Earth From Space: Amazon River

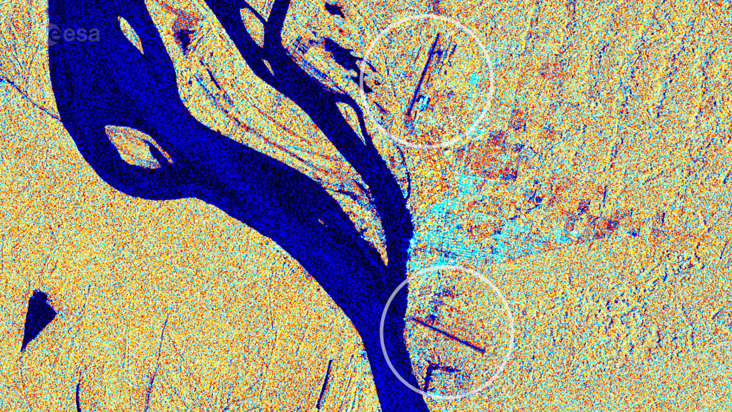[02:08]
with two airports, are easily identifiable in the far right.